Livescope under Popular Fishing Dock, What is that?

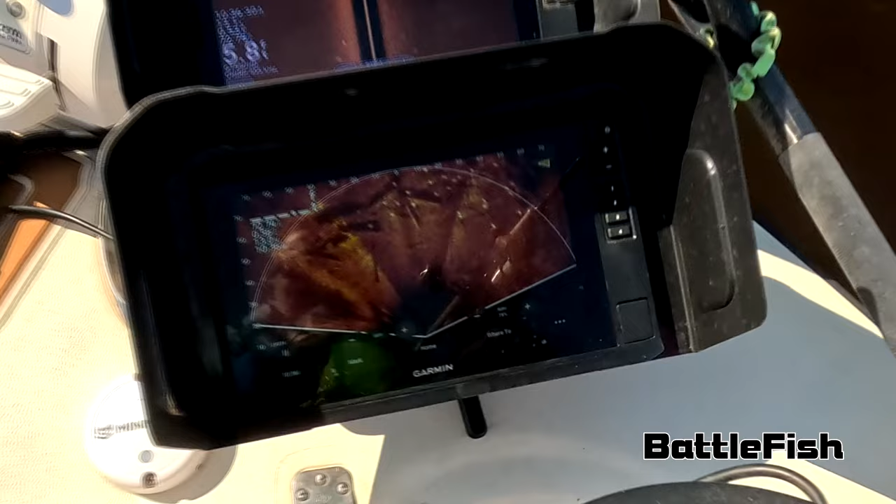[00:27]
this happens to be a very popular dock to fish a lot of fishermen fish here and this is what it looks like underneath that dock there is
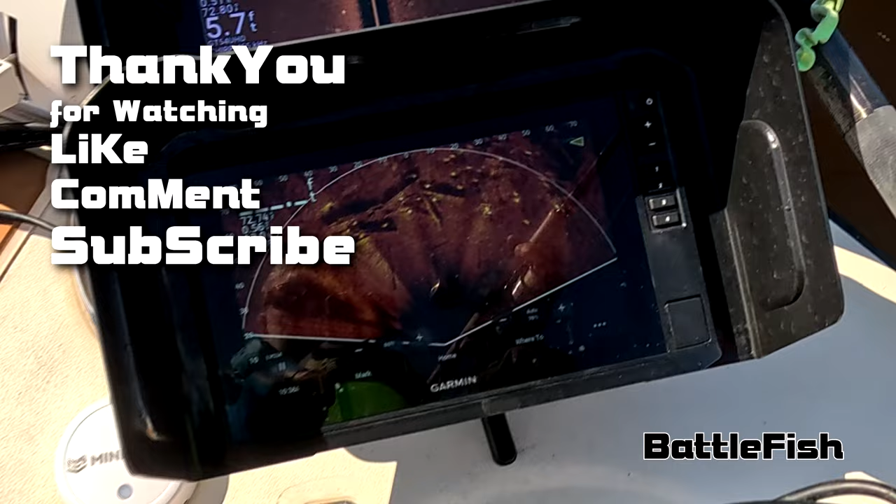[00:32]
a tremendous amount of I'm assuming dock pilings laying underneath this dock all over the place I don't know why they're there
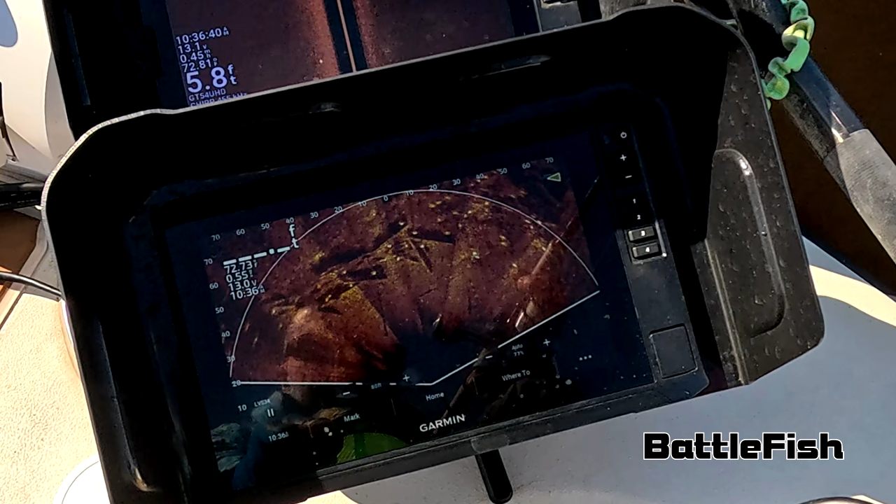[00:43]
On screen: depth 5.8 ft
and he wants to chime in and tell me why I'd be curious the white spots you see are the vertical dock pilings holding up to pier
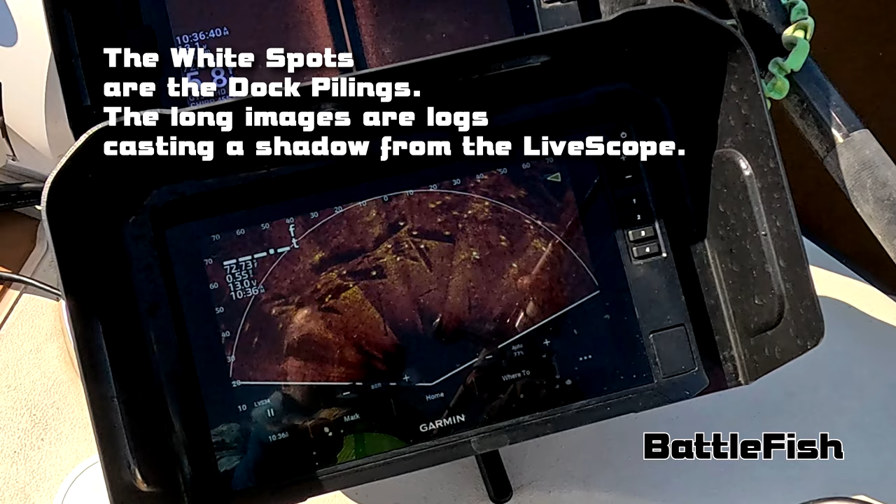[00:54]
and then the long lines with the shadows are the logs
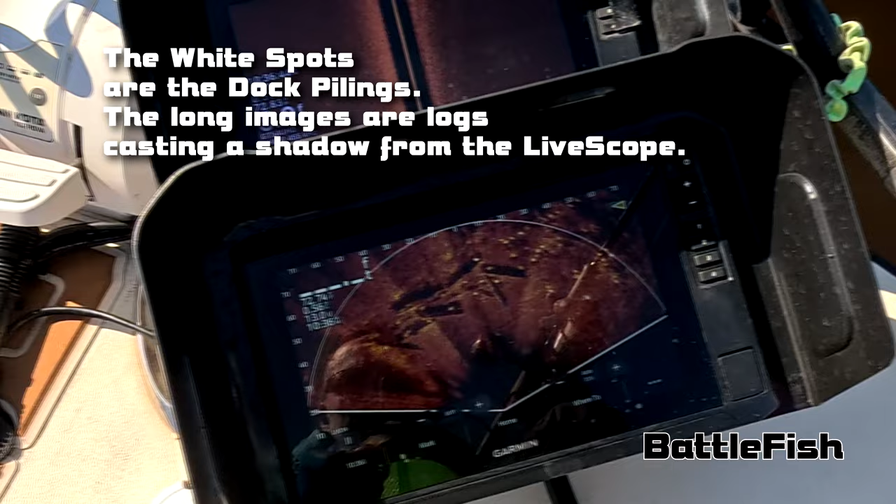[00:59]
or I'm assuming look like dock pilings laying underneath the pier
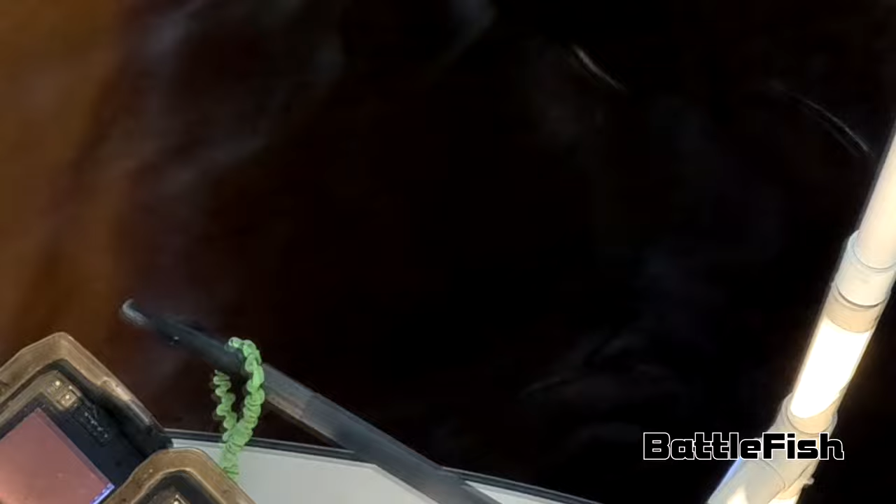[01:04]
I see a lot of fish on the live scope
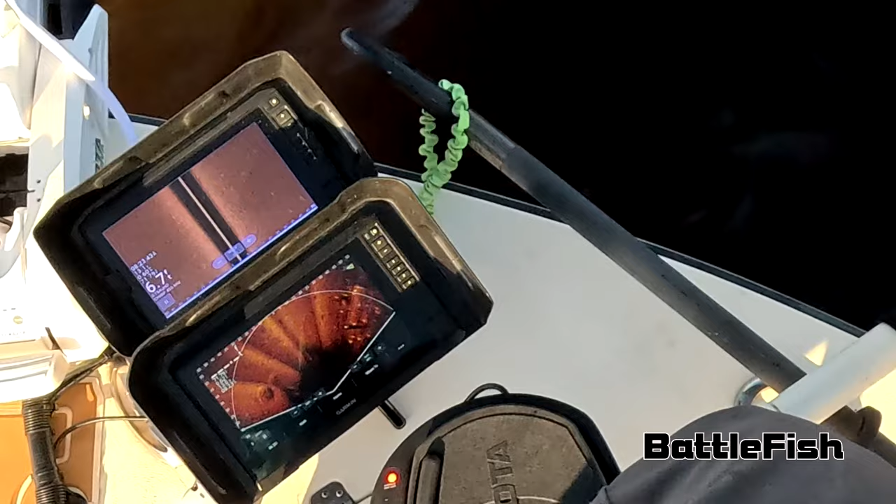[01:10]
this is the first fish I caught off the live scope
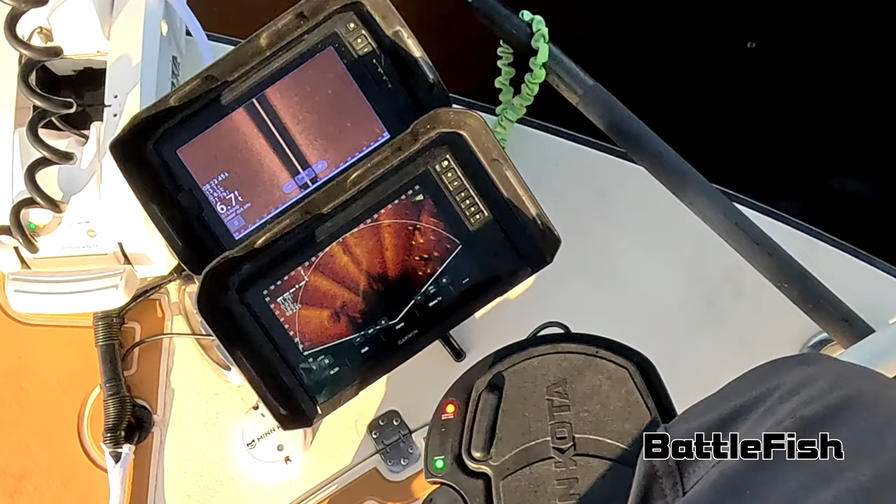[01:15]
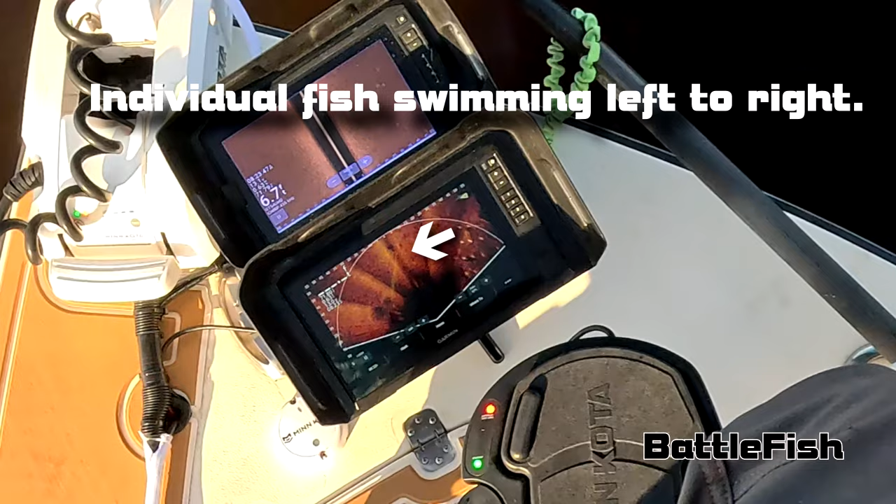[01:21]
like I said I see a lot of fish but I think most of what I see